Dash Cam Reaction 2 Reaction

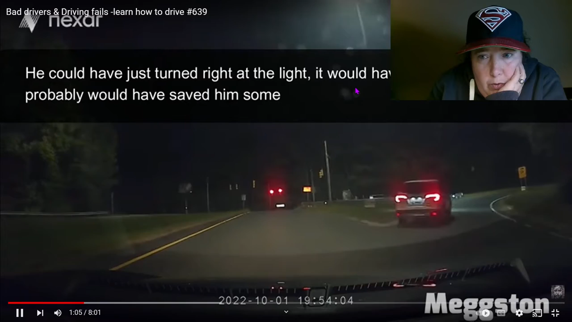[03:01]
he could have just turned right at the light it would have wasted no time and he probably would have saved probably would have saved him some truth